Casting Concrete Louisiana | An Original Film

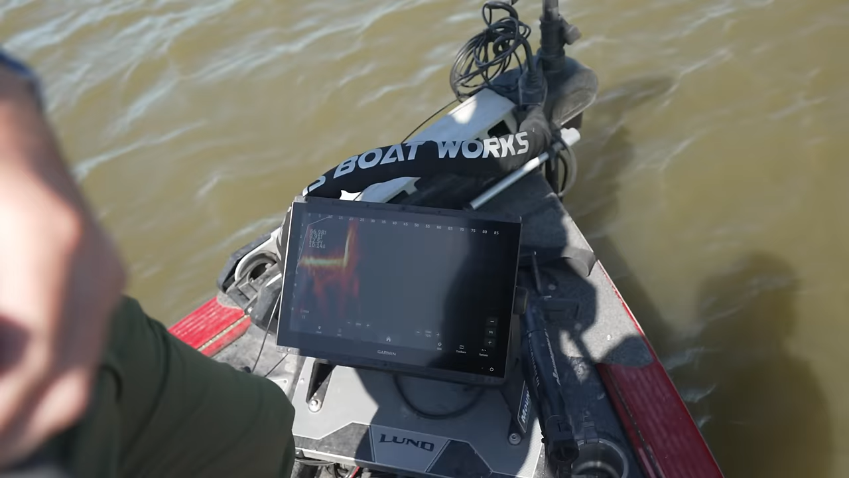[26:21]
Look at that, you can see on the graph, it's just like a wall. That will, that's a day ender right there. Well, we're gonna get out of this absolute mud hole.